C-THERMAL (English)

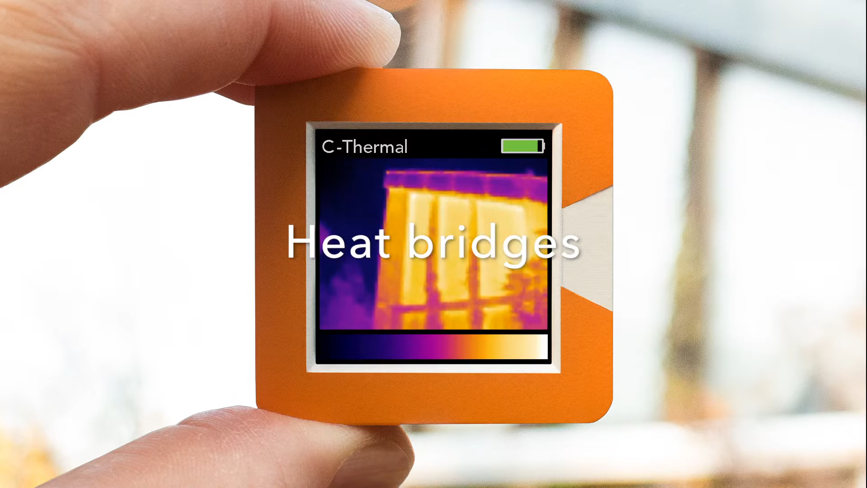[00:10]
Locate heat bridges instantly and easily find damp masonry.
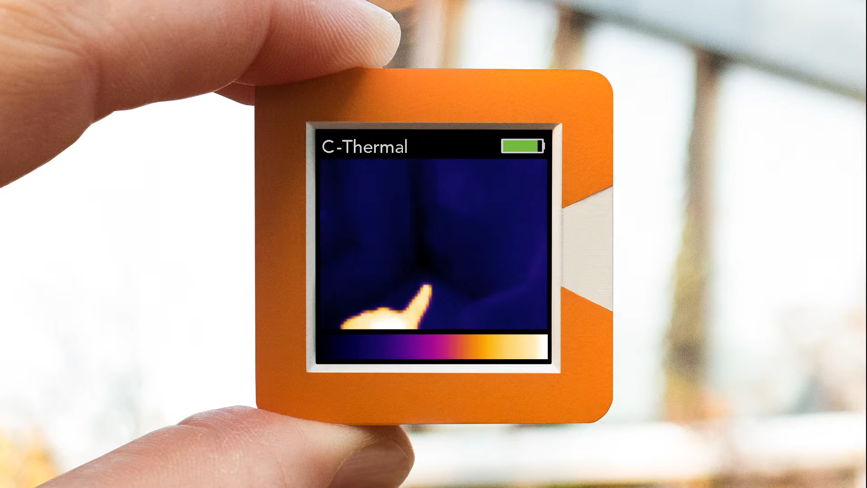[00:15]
Get comfortable. Save costs. C-Termal is your companion for work and hobby.
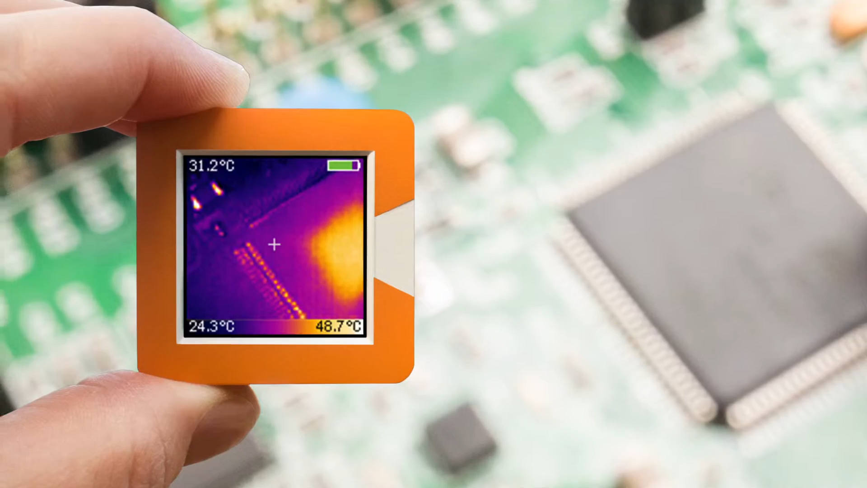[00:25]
On screen: spot 31.2°C, scale bottom 24.3°C
Detect overheating.
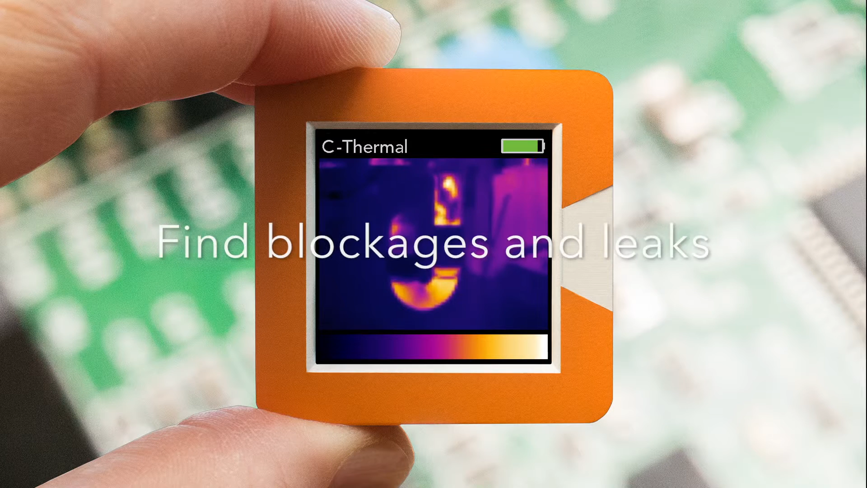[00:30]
Find blockages and leaks. Find defects and solve problems.
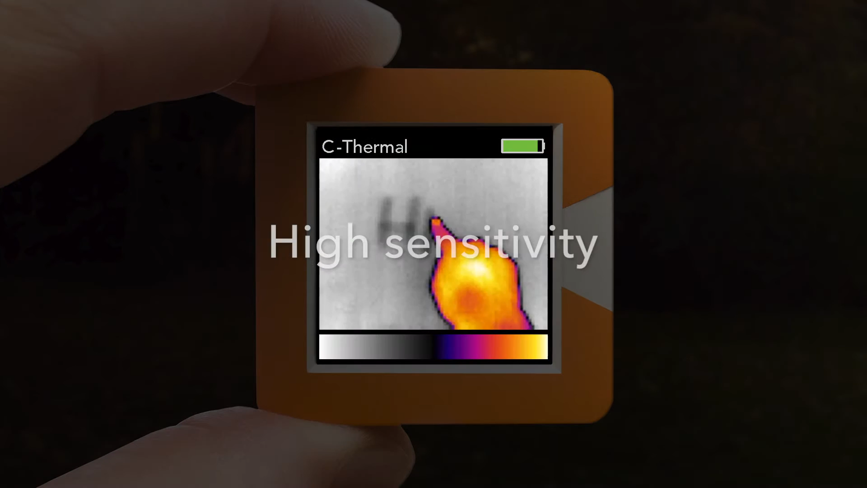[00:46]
High sensitivity. Up to 300 meters range.
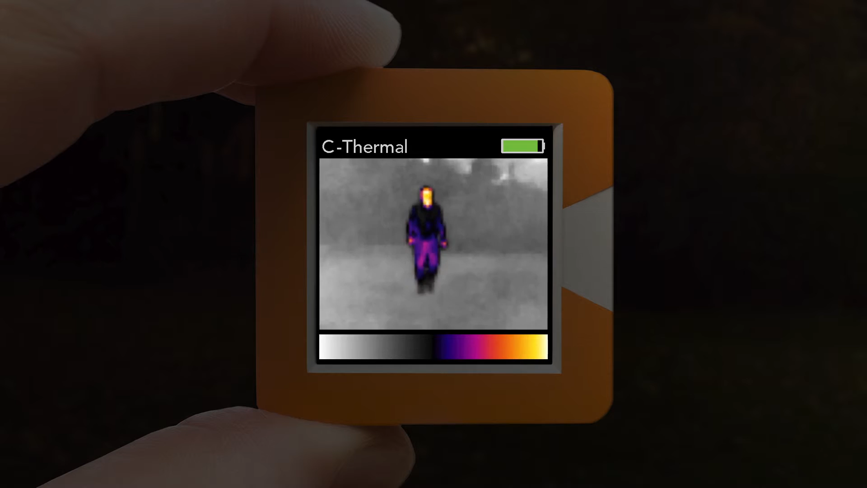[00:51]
Improve personal safety in the dark and locate animals. Its compact dimensions make C-Termal easy to handle, robust and useful for many applications.